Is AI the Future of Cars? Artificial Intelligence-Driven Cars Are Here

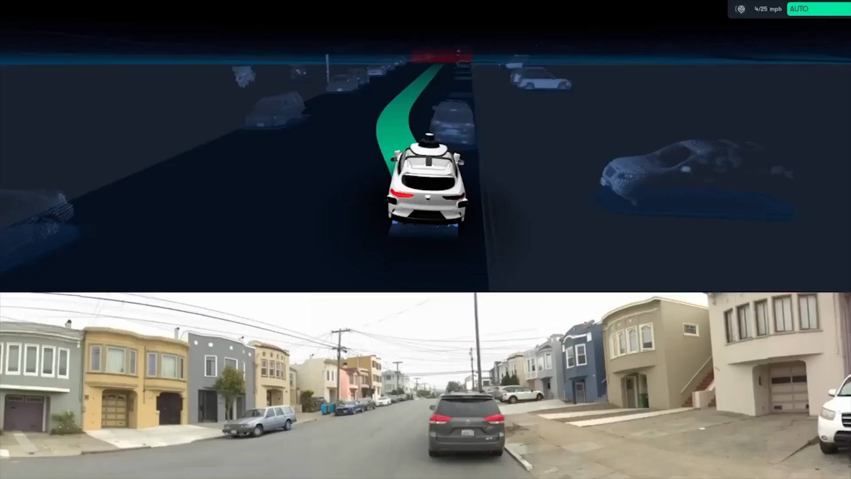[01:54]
It uses computer vision technology, which helps vehicles see and understand what is around them with cameras and sensors.